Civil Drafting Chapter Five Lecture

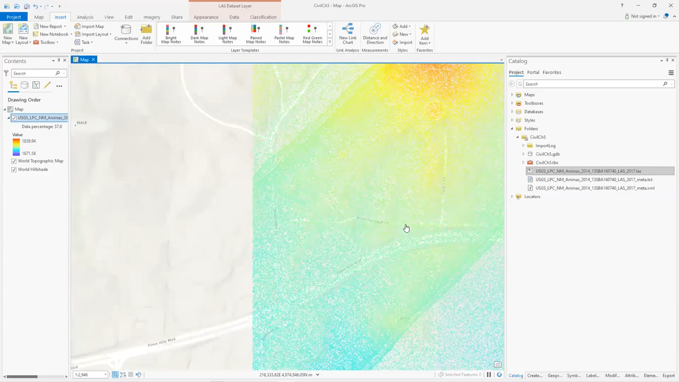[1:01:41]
Yeah, it's not gonna let me. There.
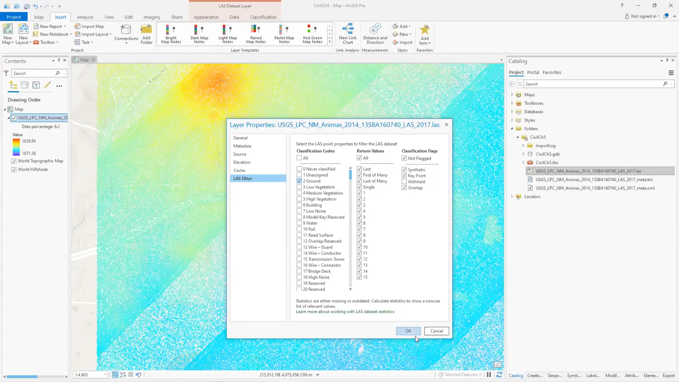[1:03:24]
That would take, that's the beam, that laser blade, LiDAR pulse that took the longest to get back, right? So it's categorized into 15 other different categories. So that's really great. Anyway, I'm just going to pick on ground here and anything classified as ground, maybe. So yeah, I see fewer of them. I can see a water tank over here that's not considered, not classified as ground. Let's see. Building. So now here's ground and building.
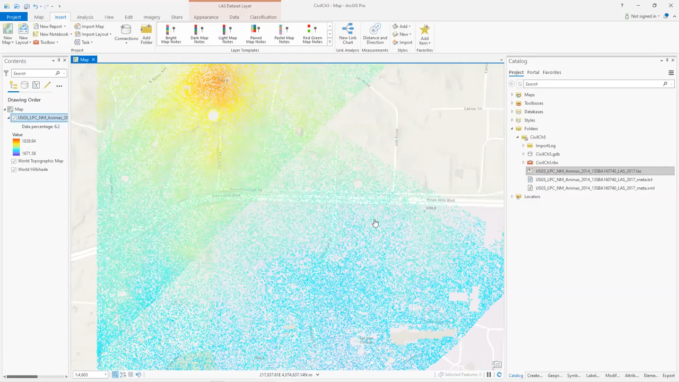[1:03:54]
Too far. So I should have, I would have, yeah. So I can see some of these points coming out here for the buildings. That's great.
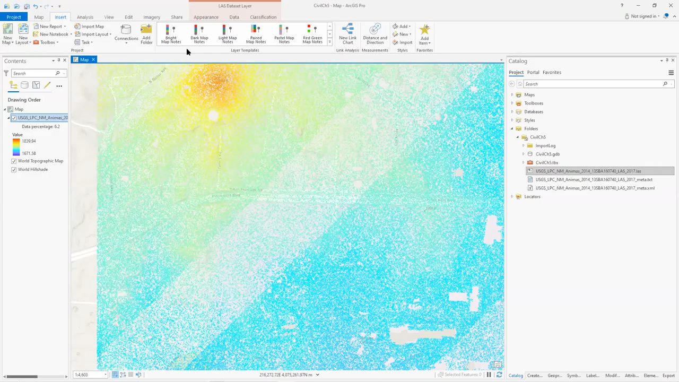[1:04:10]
What about, I think under appearance, I might be able to. Yeah. First return just gives you the landscape. They're supposed to be. Yeah, so this is why it's clipping it.
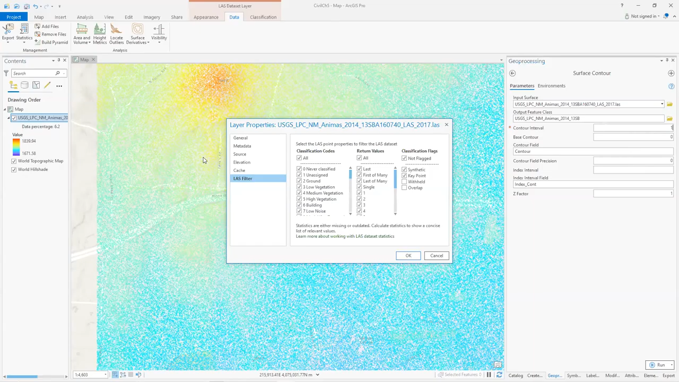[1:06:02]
Let's do 2 feet, or actually 1 meter. Oh, you get math one. I think this is in meters, so I would have to look in. Let's look at the general source. Spatial reference tells me more. Yeah, vertical units are in meter.
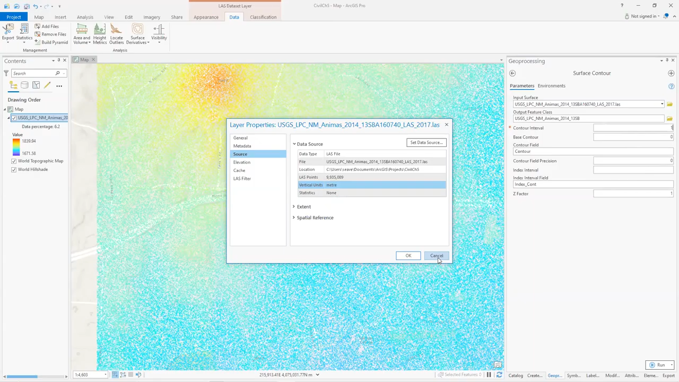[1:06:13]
And that makes sense, because when you see 1600 to 1800, that's around 5,500 feet. Okay, so contour interval 1 foot, base contour 0. That's our mean sea level, 0. Let's see, contour field, contour. I could just do elevation, like, you know, just name it something else, like ELEV or whatever. It doesn't matter. Index contour field.
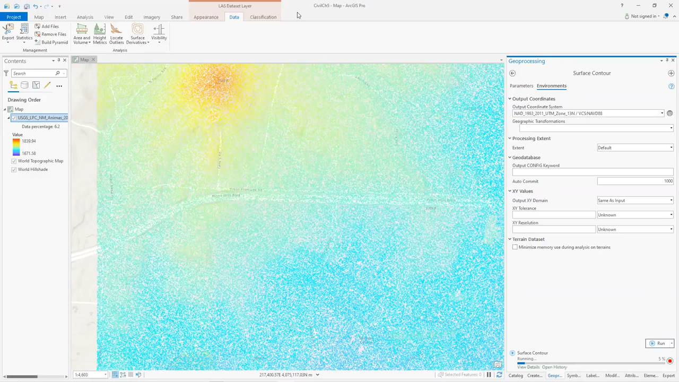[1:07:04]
Yeah, NAD, UTM zone 13, so I'll just keep that same coordinate system. And let's just run it and see what it does.
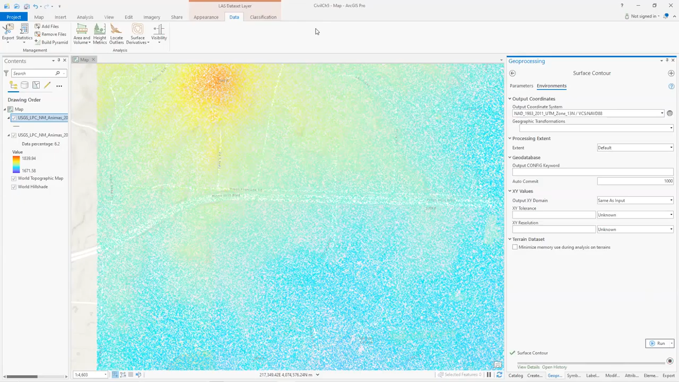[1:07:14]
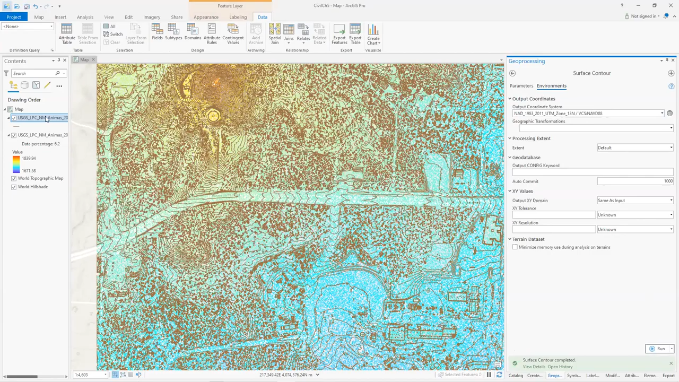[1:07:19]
Okay, so right on top of that, let me turn this off now. This is a contour map. Basically, all these lines are lines of constant elevation, right? So
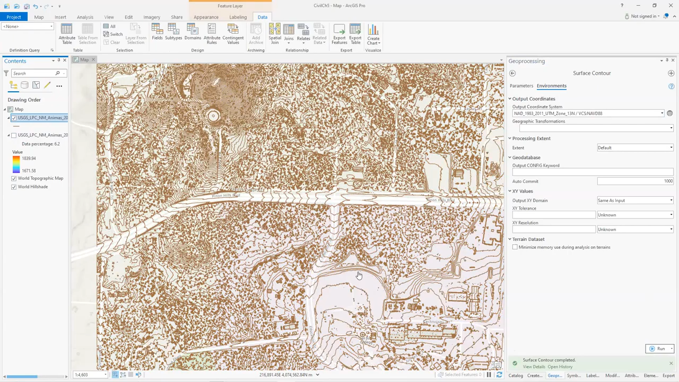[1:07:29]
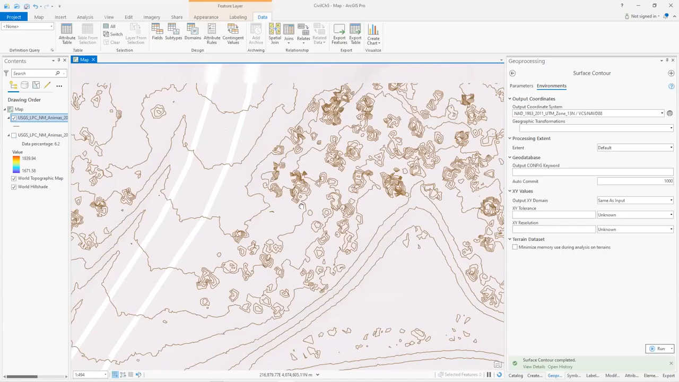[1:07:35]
it's quite detailed, almost unreadable. If I didn't have some labels and things like that, and so
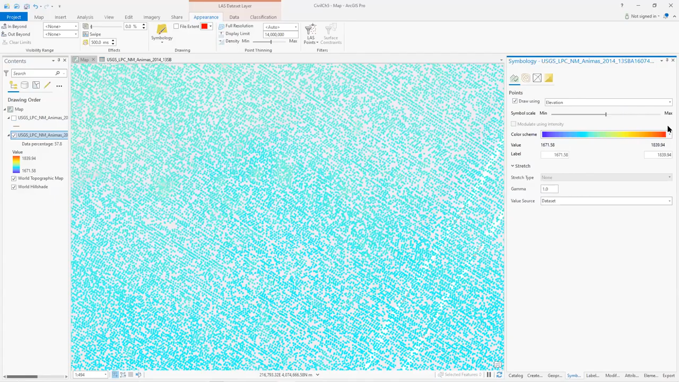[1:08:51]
and I can color code them based on their elevation, right? So each one of these points is just a pulse from the laser, basically, or a group of pulses. But maybe we can go, we can symbolize the whole thing with contours, whereas I don't need to,
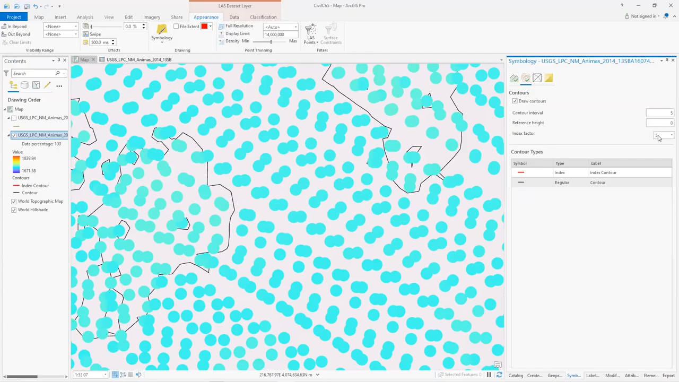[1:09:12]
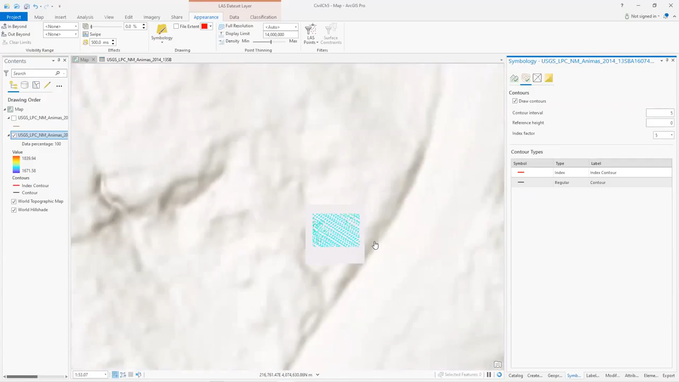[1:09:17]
actually create another data set for that.
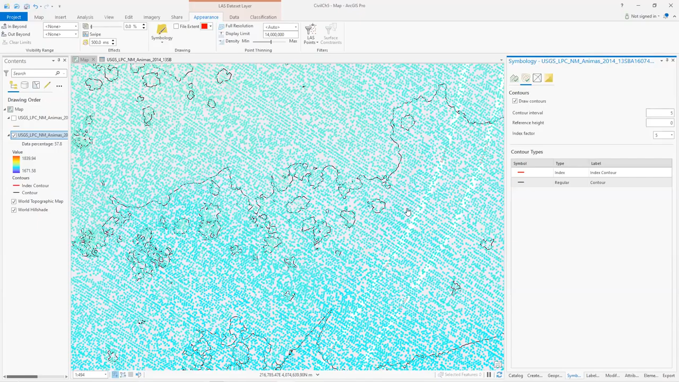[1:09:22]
I can set right now the contour intervals at 5, so I don't have as many here, but there is a contour at 5. Let's see about, and I can set index ones, so every 5, every 5th index, or a contour is an index.
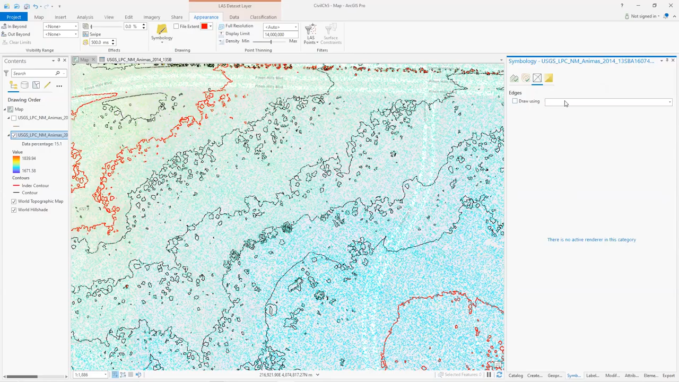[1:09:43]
So what about this one? Use edge, draw using simple. So now it's connecting the points with lines. not
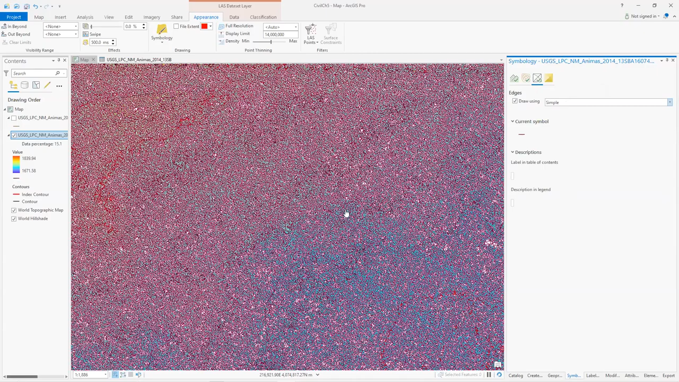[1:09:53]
super useful, but this is what a triangulated irregular network allows you to provide.
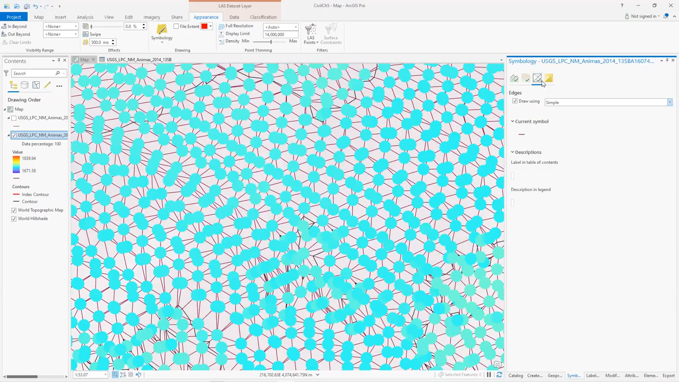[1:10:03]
And I think if you just go to, let's do elevation. And I think I can turn off points.
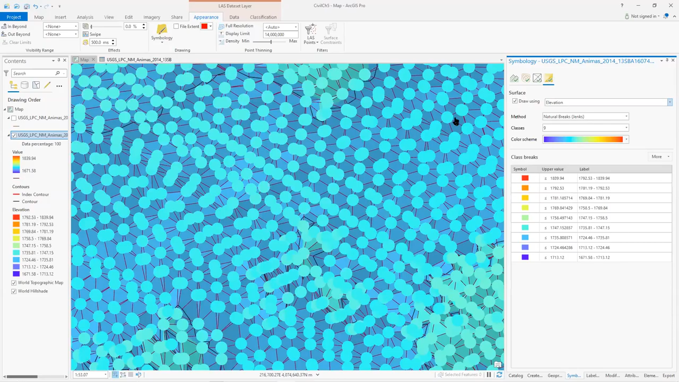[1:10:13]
Uncheck draw. There we go. And I'm going to uncheck the contours.
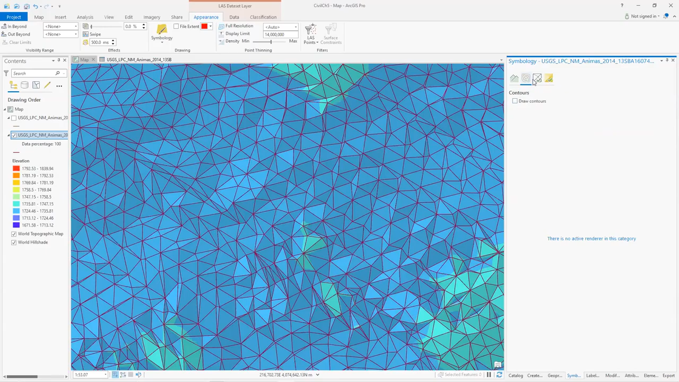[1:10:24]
Now I'm going to uncheck the edges. And then I get this nice-ish.
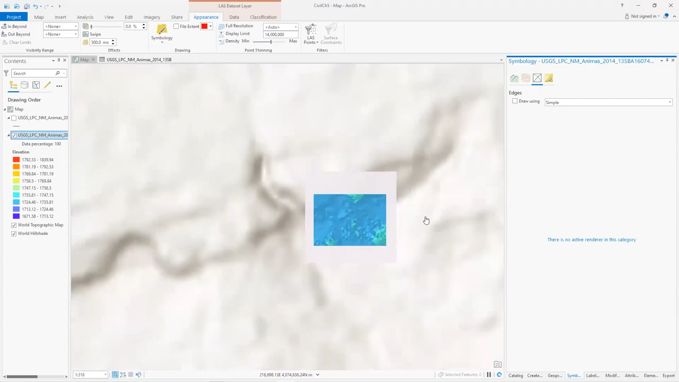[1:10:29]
This would be called a TIN, triangulated irregular network.
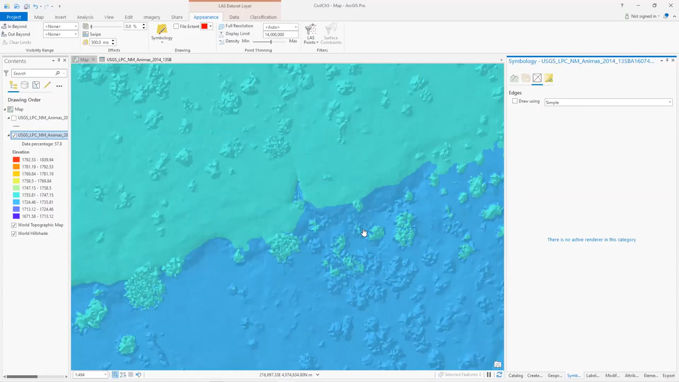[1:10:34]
So just making, zoomed in pretty far.